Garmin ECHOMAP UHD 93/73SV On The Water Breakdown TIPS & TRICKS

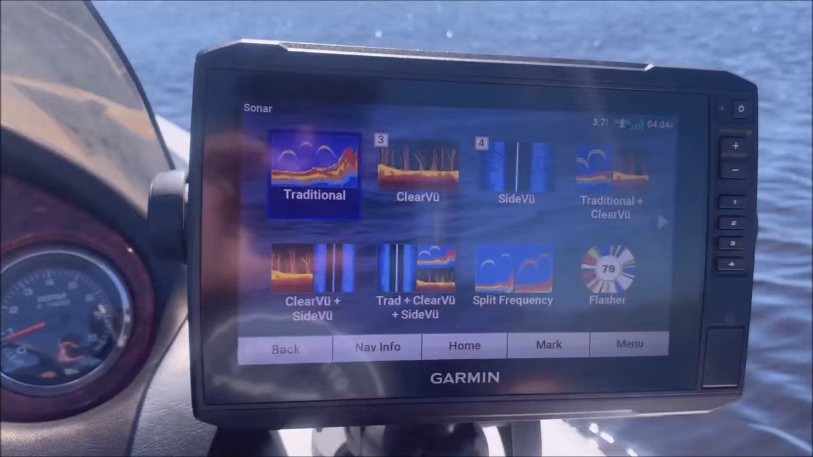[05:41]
that's why I have the 93 SV I apologize if it gets kind of windy hopefully we'll keep that to a minimum as well I'll go through here and make sure everything else is working here's your sonar screens this is the traditional sonar as you can see I'm just in 3.7 feet of water and again this lake doesn't have a lot of features that you know as you can see the bottom
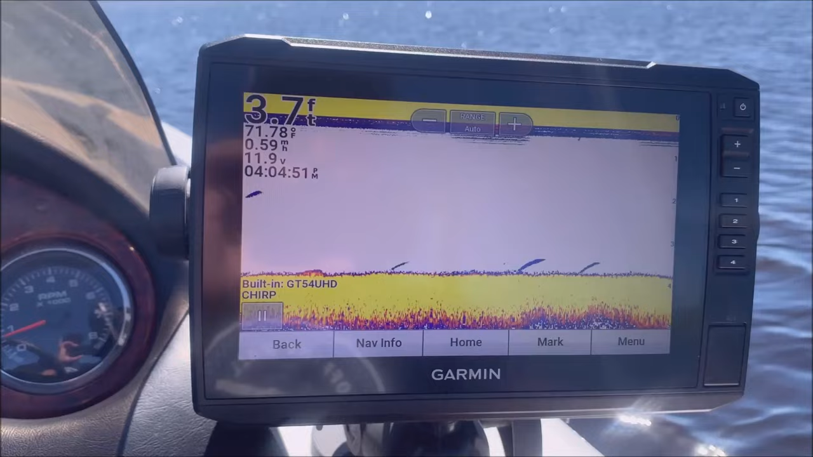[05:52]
On screen: depth 3.7 ft, water 71.78°F, speed 0.59 mph
is mostly flat here is the clear view or what some other units will call down scan
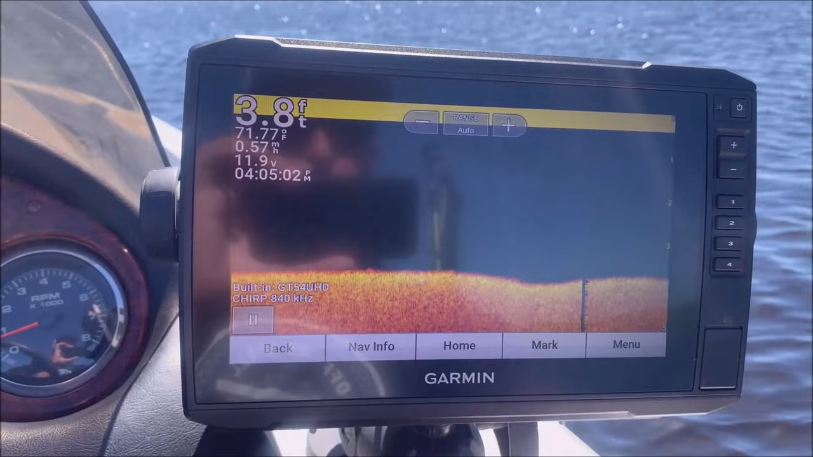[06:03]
On screen: depth 3.8 ft, water 71.77°F
and then here is our side view or side scan that some of the other ones will call this will take a minute to show
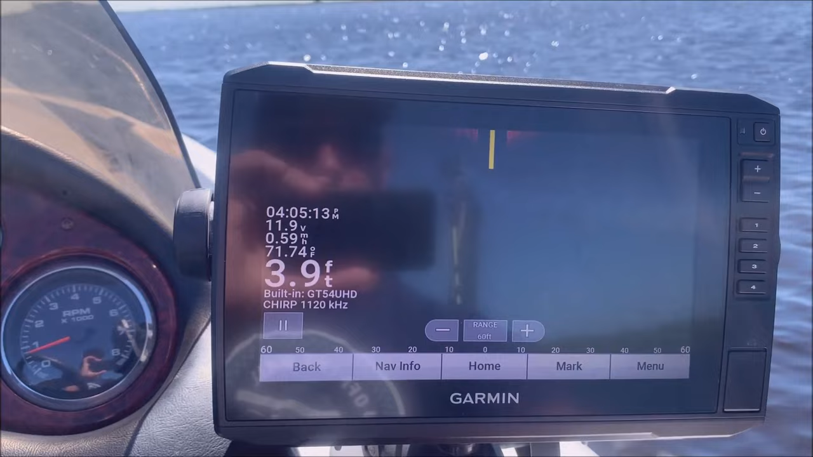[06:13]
On screen: depth 3.9 ft, water 71.74°F
all
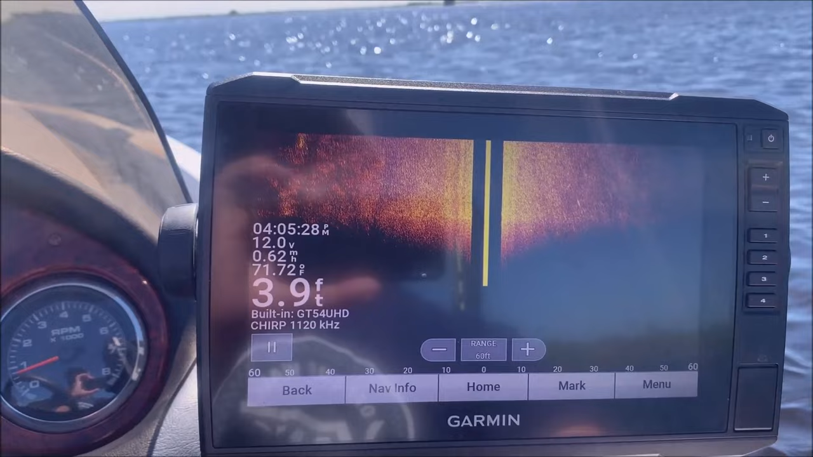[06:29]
On screen: depth 3.9 ft, water 71.72°F
right and so that's your side scan or your side view I should say for Garmin
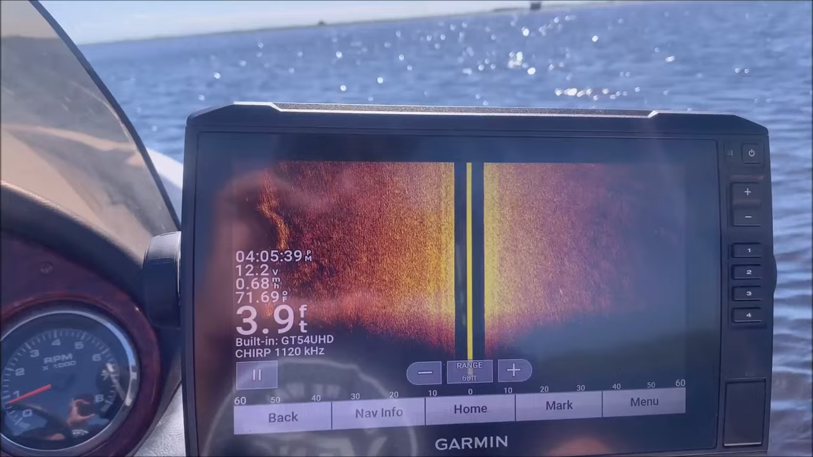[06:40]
On screen: depth 3.9 ft, water 71.69°F
all right I went through a video on how to control the gain and brightness on these units but I'll touch on it again real quick and that's just menu brightness
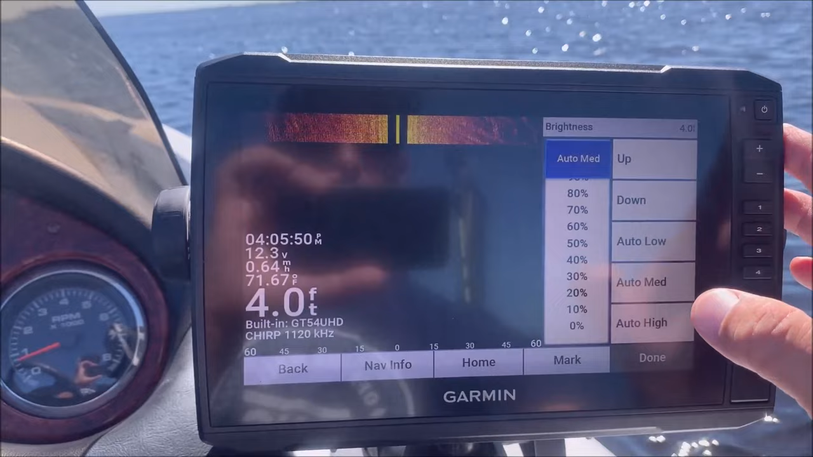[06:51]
On screen: depth 4.0 ft, water 71.67°F
I don't like it to be on auto so I will go here and
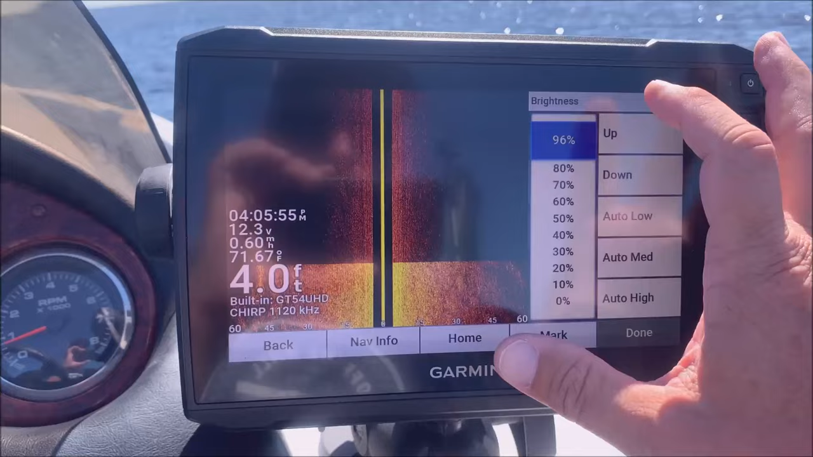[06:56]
On screen: depth 4.0 ft, water 71.67°F
kind of turn that all the way up almost probably to about
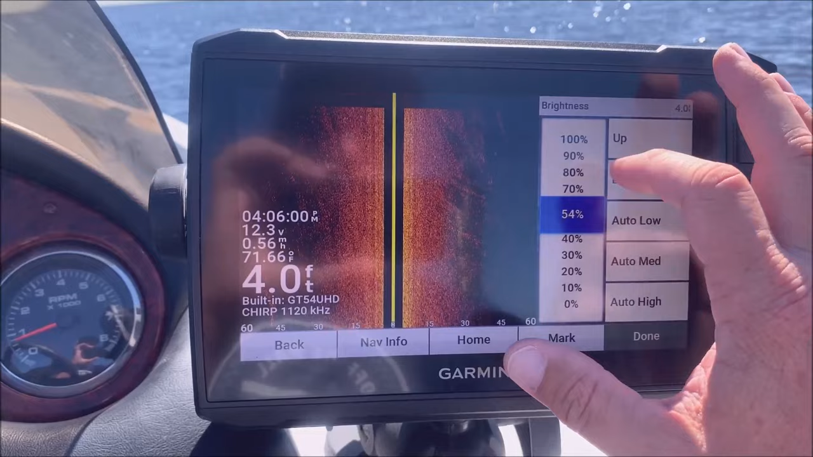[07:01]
On screen: depth 4.0 ft, water 71.66°F, speed 0.56 mph
I like it at about 95 not quite all the way
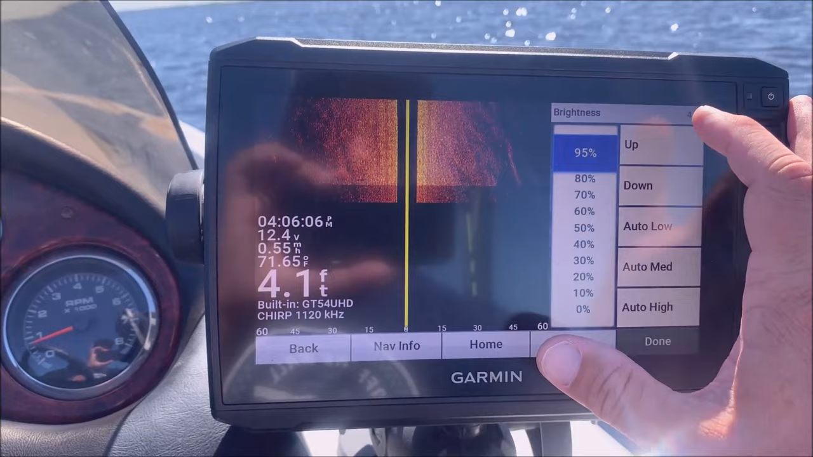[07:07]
On screen: depth 4.1 ft
up this is the same thing as gain on other units
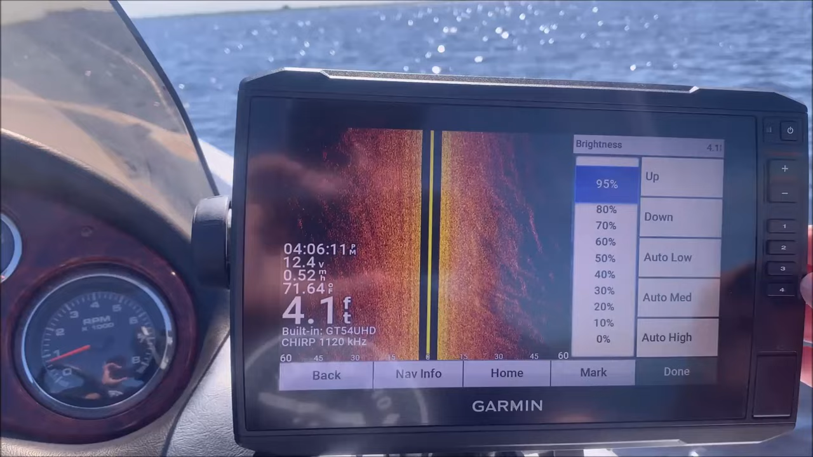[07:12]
On screen: depth 4.1 ft
the UHD units call it brightness whereas the non-UHD units will call it gain all right